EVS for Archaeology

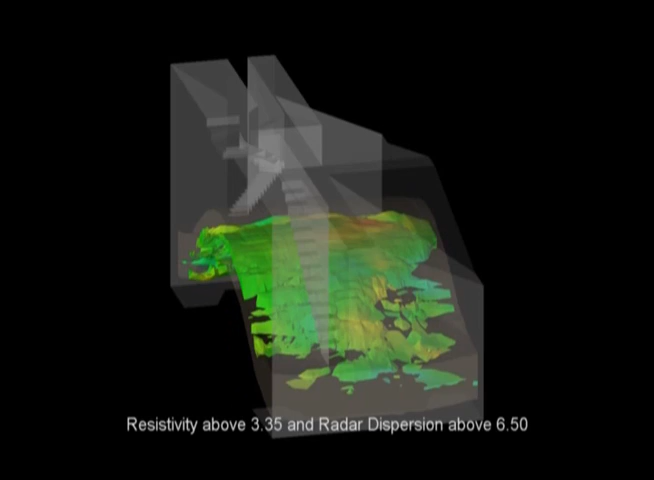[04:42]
used to locate fractures and voids in the domed roof structure.
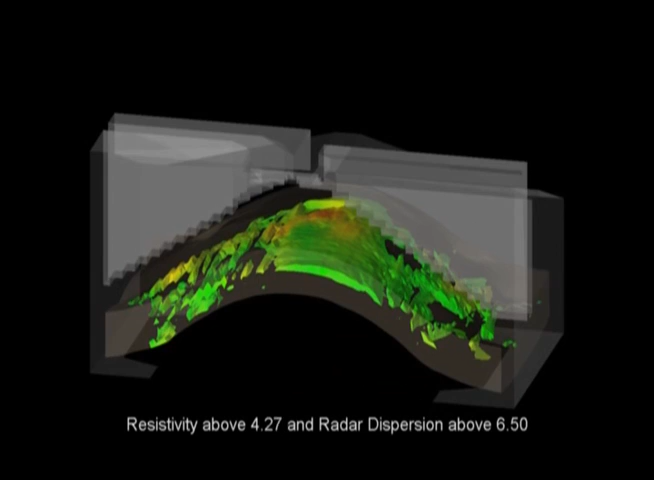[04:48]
Regions with both high resistivity and high radar dispersion occur where bricks or mortar have fractures or voids. This work helped minimize the need for destructive testing. to better preserve the precious original mosaic tile.